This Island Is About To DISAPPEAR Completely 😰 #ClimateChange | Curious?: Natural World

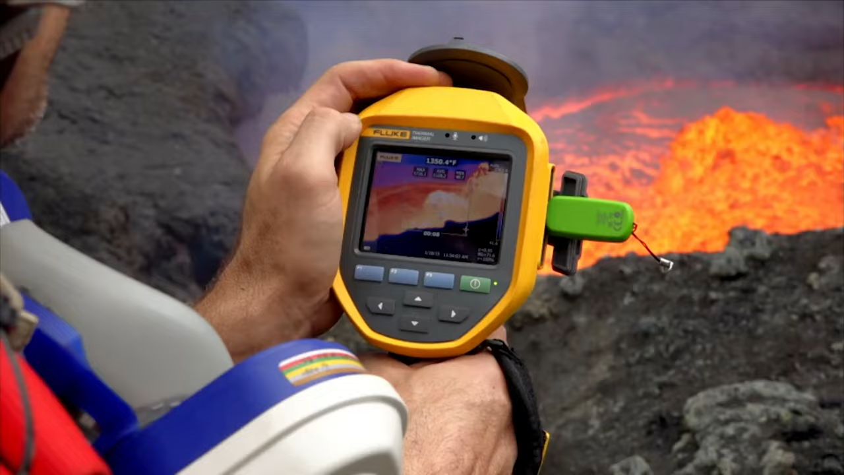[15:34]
On screen: spot 1350.4°F
1,600. 1,697. Holy cow. I've got to be careful. I'm definitely within the splash zone. Even the smallest piece of flying lava could burn through my clothes and skin.